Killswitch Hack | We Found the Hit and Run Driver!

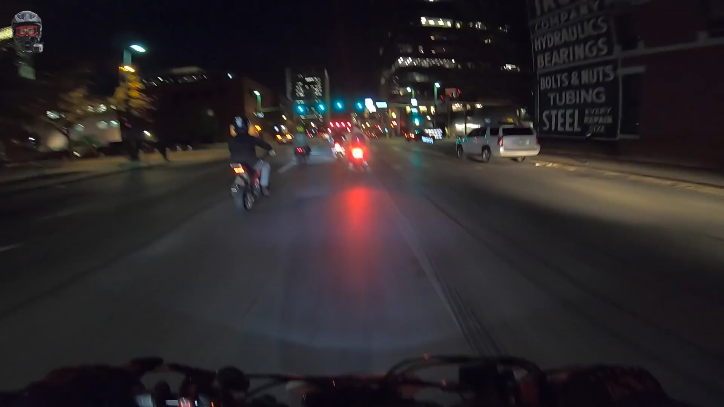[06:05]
whoa that's a mess they must have lost something in the dumpster or that's just a really really avid dumpster diver probably lost something just on like a tray my sister lost a retainer one time and we had to like search a hole dumpster oh i didn't have my goggles down and now my eyes are watering
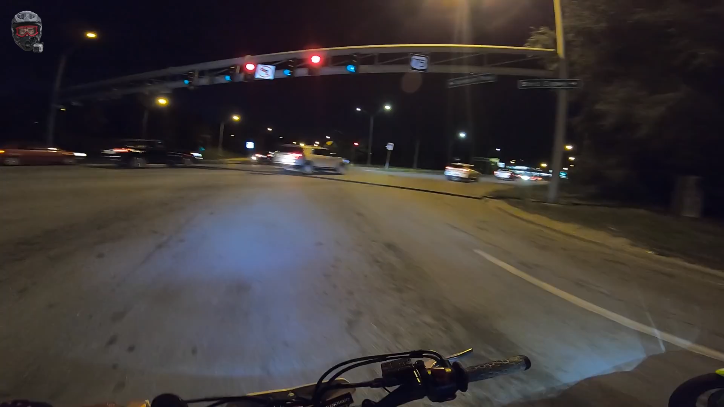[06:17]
i'm crying dang that thing backfires like crazy
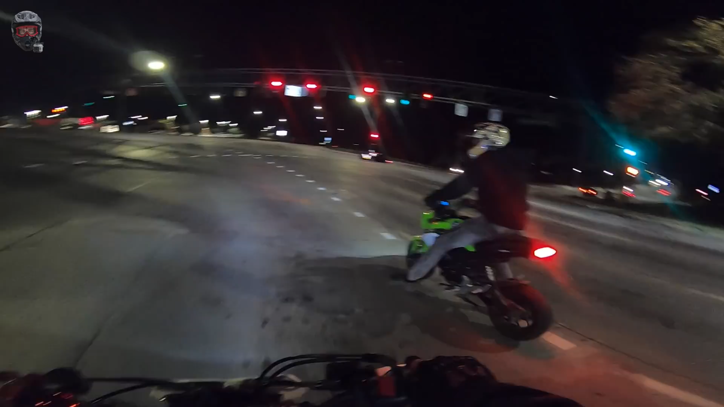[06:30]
finally i got a good one about time dang dude this car's missing half the back end bruh that's okay i take the check too dude all right guys that's all we got i'm gonna get out of here
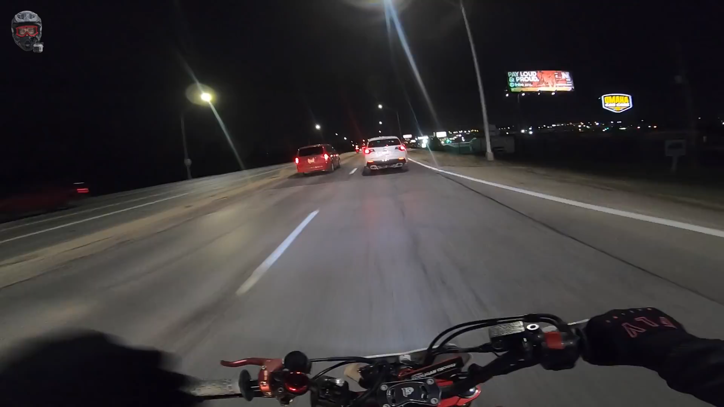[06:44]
well not the end of the video that's all we got for the ride tonight i'm gonna get on camera and explain the situation with the hit and run and who the guy is and how we found him and all the details stuff like that but the ride's over for now so thank you for watching this part of the video let's fast forward
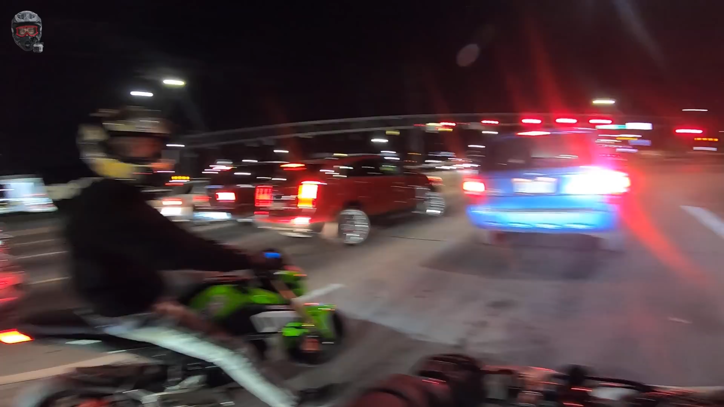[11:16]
they got rims on the caddy with the white walls bro classic oh dang that's sketchy wow that's very dangerous